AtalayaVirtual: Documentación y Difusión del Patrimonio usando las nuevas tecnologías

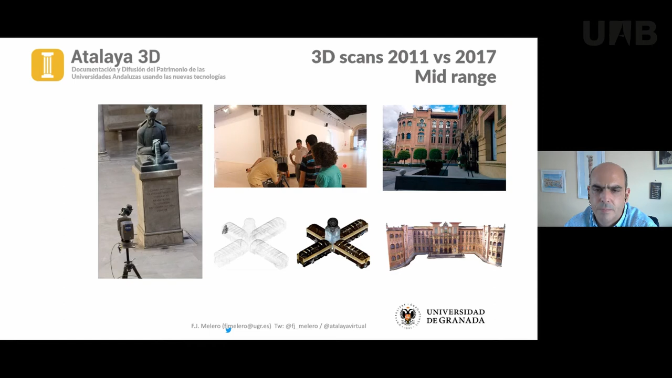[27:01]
el crucero del Hospital Real de Granada, la biblioteca, que la podéis ver aquí con su cimborrio magnífico, o la fachada neomodernizada del restaurador de la Universidad de Córdoba. Desde que salió al mercado, pues siempre hemos ido ya migrando al Focus, que es el que nos resultaba más cómodo por la facilidad para moverse.
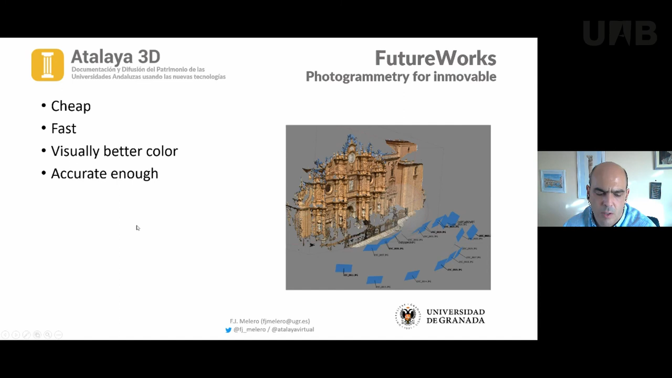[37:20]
Entonces creemos que haciendo el modelo fotogramétrico pues ganaremos en calidad estética. La documentación ya la tenemos con el escáner, con lo cual pasamos a una fase de visualización bonita.